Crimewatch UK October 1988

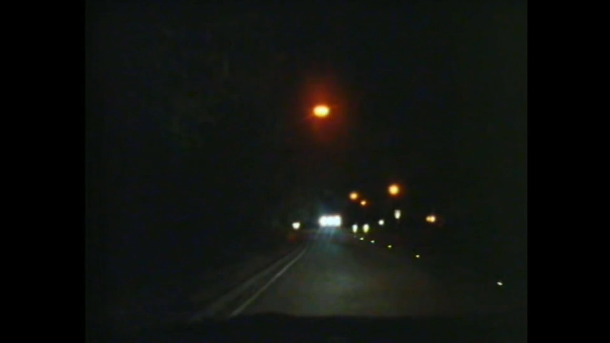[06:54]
In the early hours of the morning, someone may have noticed a car approaching the Robin Hood roundabout.